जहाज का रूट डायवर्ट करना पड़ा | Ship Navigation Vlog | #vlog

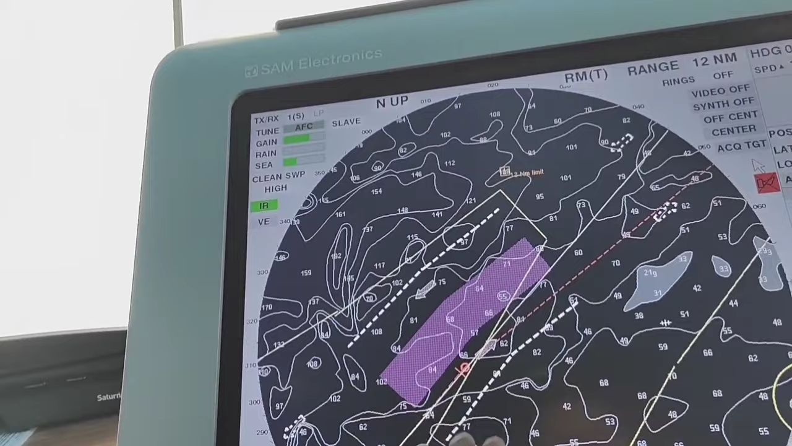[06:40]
हम लोग लकी हैं कि कोई आसपास जहाज नहीं है हमारे अभी पूरे रडार में। आगे जाके हम लोग TSS भी क्रॉस करना है, TSS में इंटर करेंगे हम लोग।
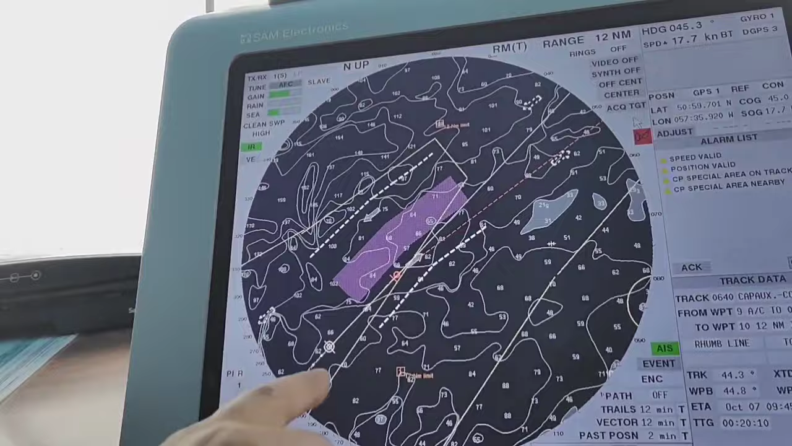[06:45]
तो गाइज मेरे पीछे आप लोग देख सकते हैं जीरो विजिबिलिटी है, कुछ भी नहीं दिख रहा है।